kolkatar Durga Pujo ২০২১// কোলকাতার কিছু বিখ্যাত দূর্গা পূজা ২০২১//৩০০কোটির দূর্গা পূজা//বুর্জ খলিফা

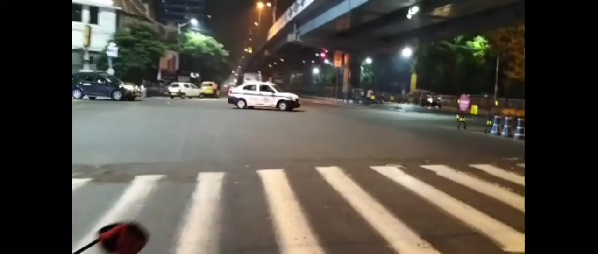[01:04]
শহরে অন্যতম বিশিষ্ট জায়গা পার্ক স্ট্রিট মোড়ে এই মুহূর্তে রয়েছি।
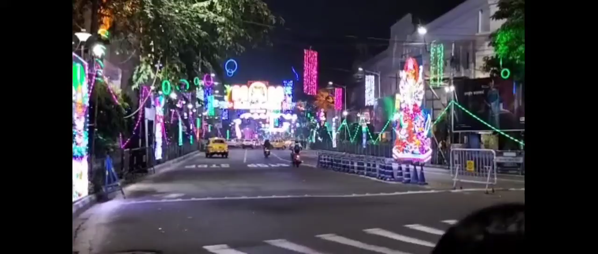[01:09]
পার্ক স্ট্রিট মোড়ের ছবি তোমরা দেখতে পাচ্ছ।